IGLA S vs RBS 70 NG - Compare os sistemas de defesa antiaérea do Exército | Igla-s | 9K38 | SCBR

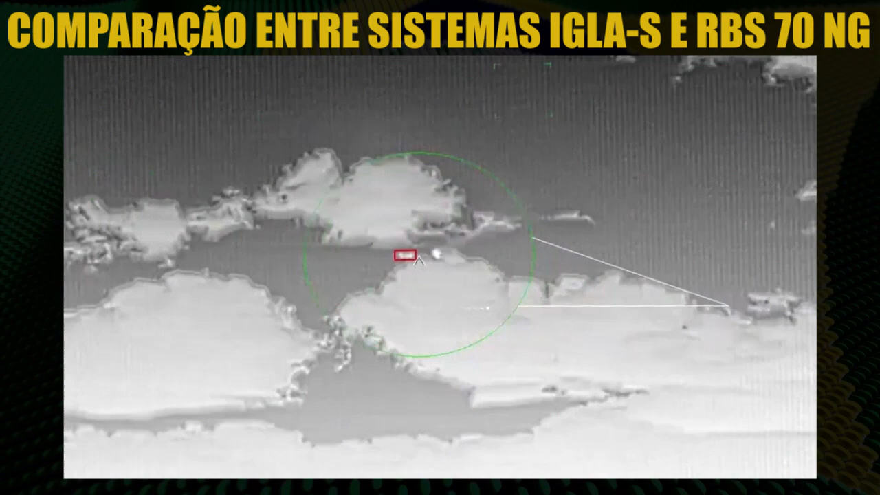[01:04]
O lançador precisa ficar apontando para o objeto, até que o míssil atinja o alvo.